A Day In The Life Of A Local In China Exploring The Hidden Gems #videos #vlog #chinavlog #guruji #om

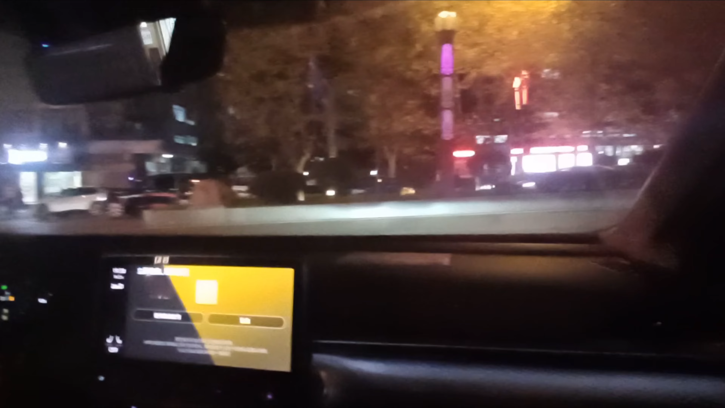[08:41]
अभी हम लोग आ चुके हैं हाईवे पे, और अब करते हैं अपने घर की ओर प्रस्थान, क्योंकि समय काफ़ी हो चुका है, अंधेरा भी हो चुका है।